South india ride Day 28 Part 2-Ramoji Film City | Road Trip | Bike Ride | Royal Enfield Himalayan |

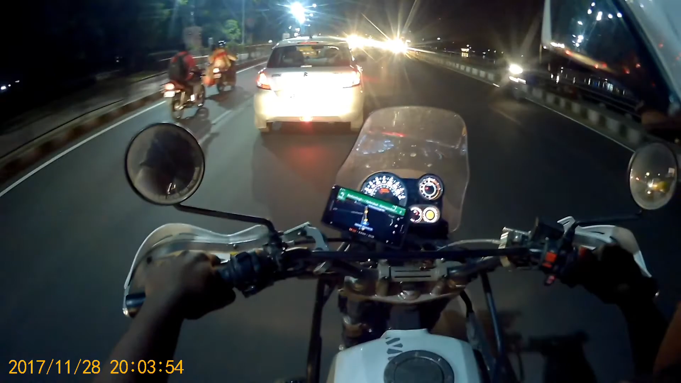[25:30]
Now got traffic on the road. By now I was wondering tire should not get punctured, as I already had a lot today. But as I thought, the vehicle became hard to push, so the rear tire had got punctured. Luckily I might have pushed it for a kilometer or two. Came to a shop where they sell tubes, but they don't have a person who repairs puncture. Before this I asked a person, he said he had closed for the day. Luckily I had the visiting card of the hotel in which I was staying.